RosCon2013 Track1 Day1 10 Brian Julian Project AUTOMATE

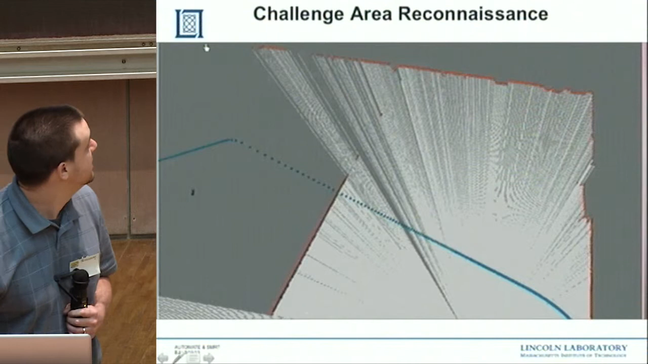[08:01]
So we actually had access to the tendinous bubble where this challenge was going to be run.
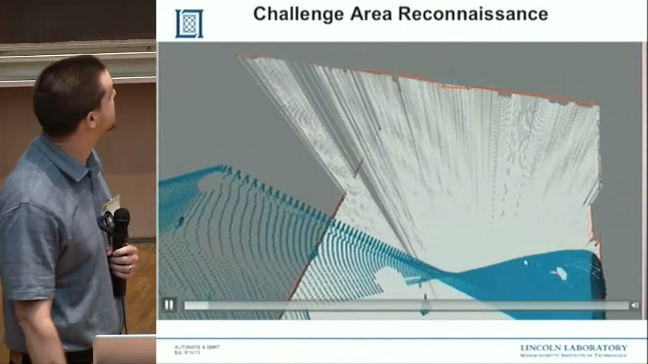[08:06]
So they said you can do anything you want in the tendinous bubble.
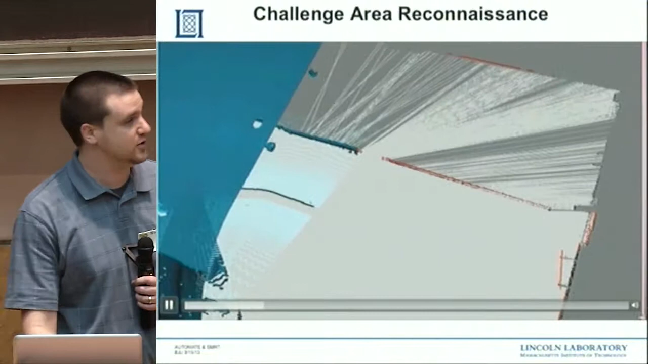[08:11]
Just don't damage it. So we took our ground robot, and we actually took two lidars, one horizontal, one vertical.
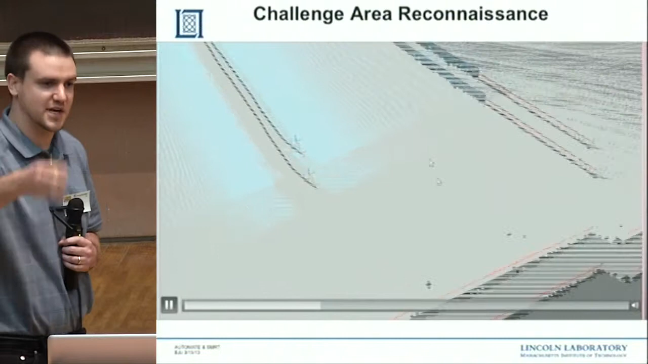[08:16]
And you can see that you can create very, very detailed three-dimensional point clouds just by running SLAM on the horizontal LiDAR.
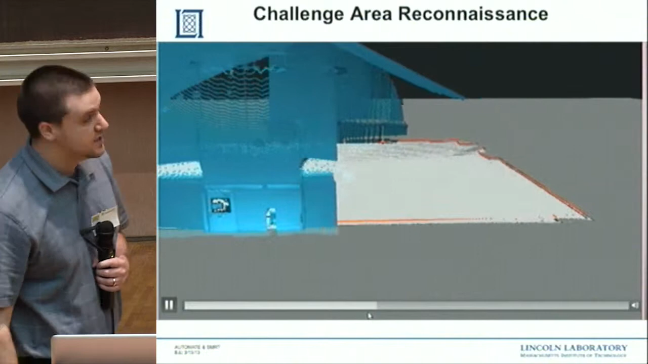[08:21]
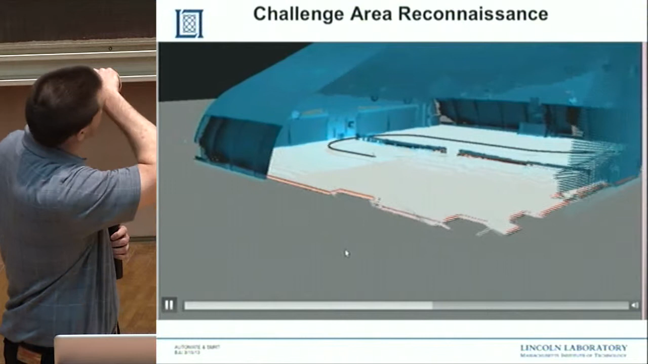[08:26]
And then you get very nice structure of this tennis bubble, of this challenge area. You can see the nets for the two tennis courts here.
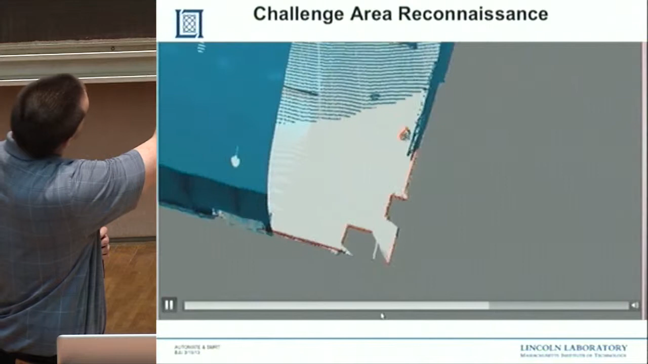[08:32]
If you zoom in, there's a lot of features which will come into play during the challenge when we need to solve the maze,
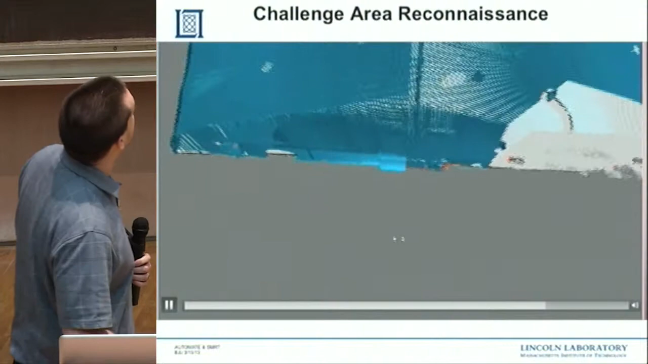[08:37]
including, you can start seeing up there, these light fixtures, okay,
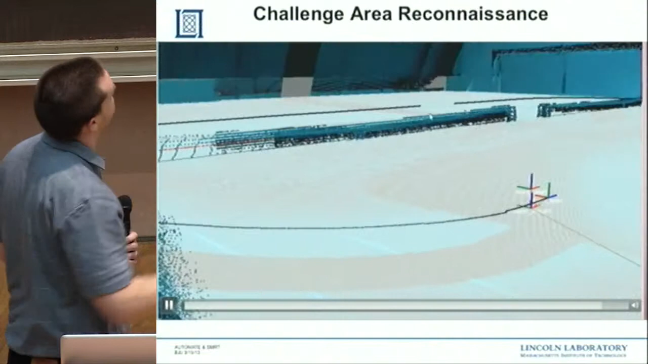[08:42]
which quads don't really like light fixtures, and a lot of the other details on the side and me sort of
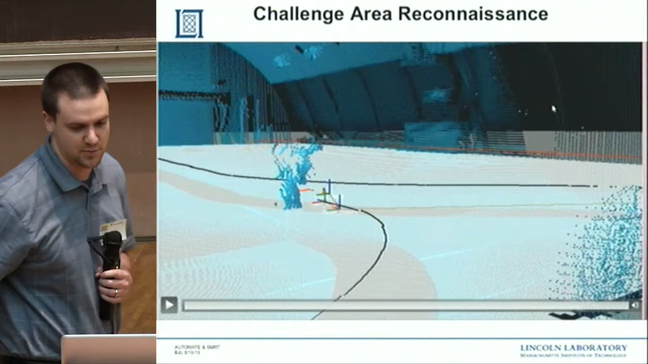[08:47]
stopping the robot for the data collect.
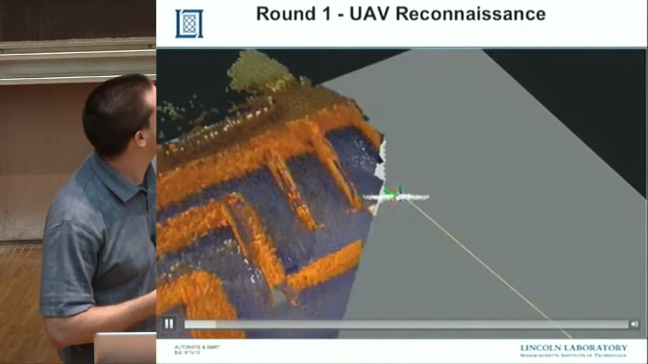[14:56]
So we're doing localization, which I'll describe in a slide up front,
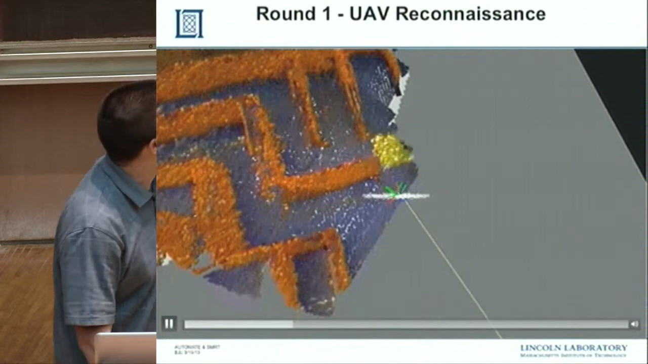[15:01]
but there was a talk with the Octomap, okay, earlier today, and it's an excellent, excellent package.
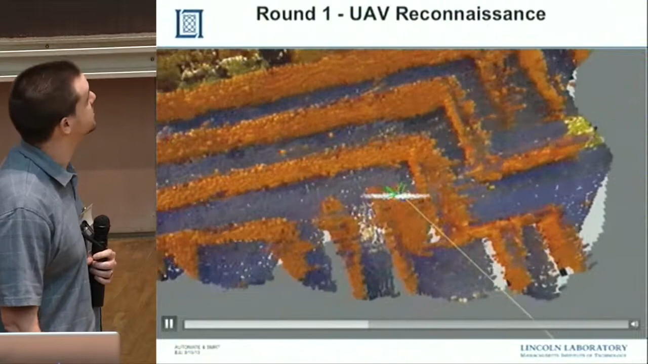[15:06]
And in fact, if you get, you know, we got reasonable localization, and we actually fixed this between round one and round two.
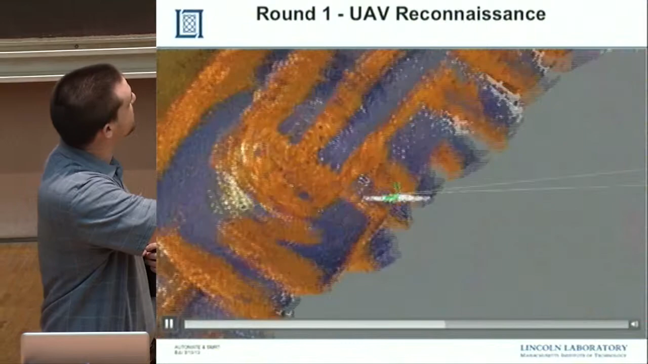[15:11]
But remember, round one, we were allowed to have human intervention.
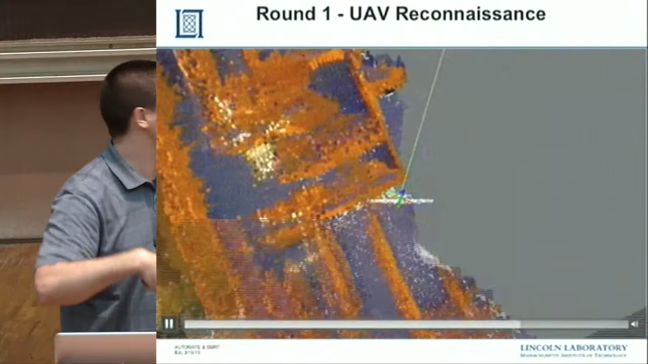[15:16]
So we're generating sort of this three-dimensional representation of the maze.
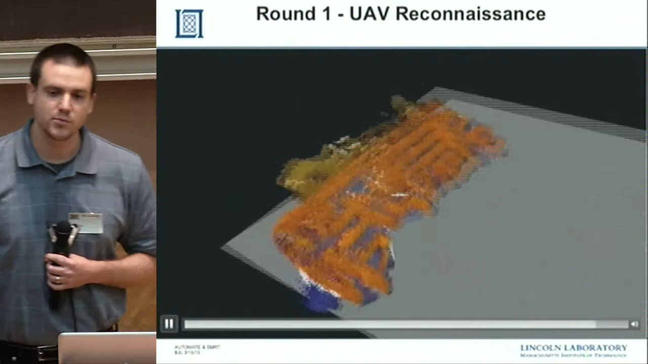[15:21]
We were able to manually insert sort of a bias into the ground robots to try to solve the maze, the one that was actually solving the problems. We were able to also, you know,